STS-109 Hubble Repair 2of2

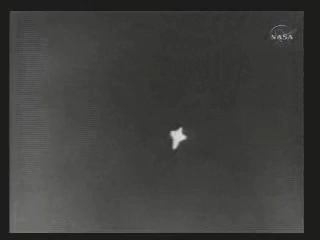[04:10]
You can see the belly of the shuttle heated up from the entry. It's glowing white hot. As we rolled around and lined up with the runway, called down to the ground, field inside on a beautiful night. 300 feet, digger puts down the landing gear.